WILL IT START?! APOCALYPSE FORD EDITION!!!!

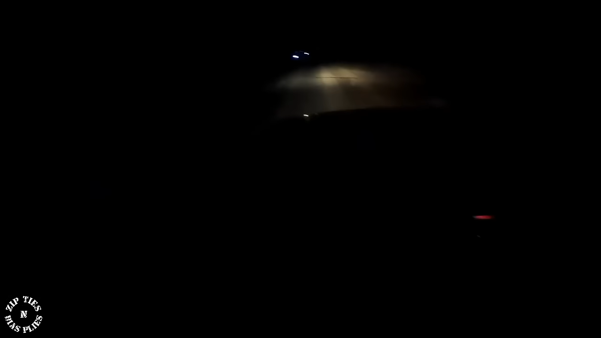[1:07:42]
Yeah, you see that right there? You see that? Oh, now that's the last of my front left tire. Soccer. So, all the tires blew off of that old fur.